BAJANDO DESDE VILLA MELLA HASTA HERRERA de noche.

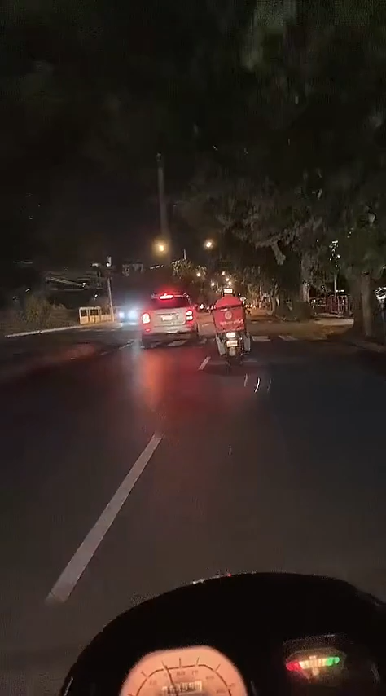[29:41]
Saludo a todos, señores. Santo Domingo en moto, Santo Domingo en moto. Ahora vamos a hacer esquina aquí con la Avenida Luperón. Avenida Luperón.
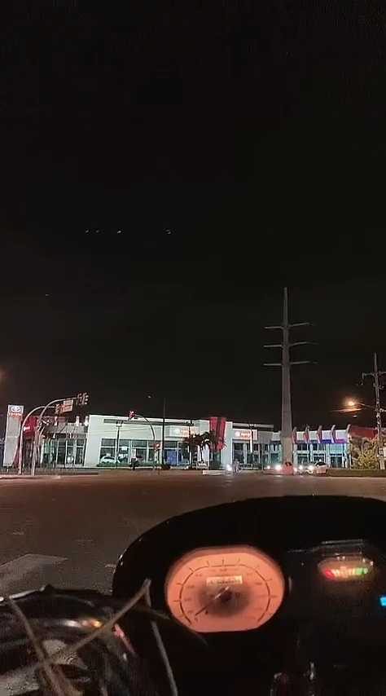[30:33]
Mira esto, mira, ustedes están viendo, mira. Él pasó como que nada, nada.